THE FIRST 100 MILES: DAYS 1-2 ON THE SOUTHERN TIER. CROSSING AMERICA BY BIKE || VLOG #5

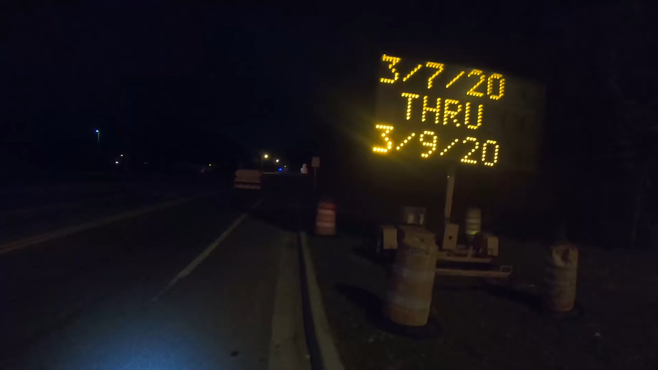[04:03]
road that heads in the direction I need to go so
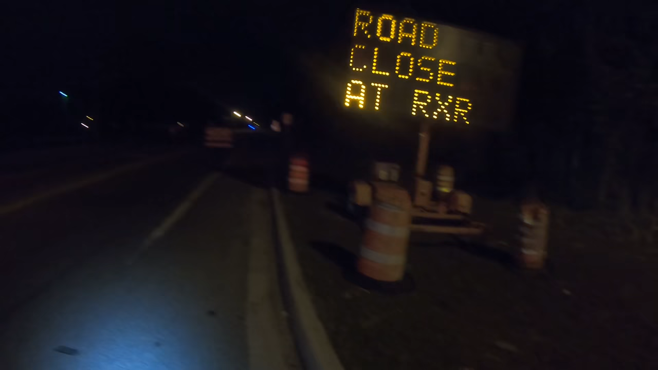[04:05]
going around this crossing is going to be a pretty massive detour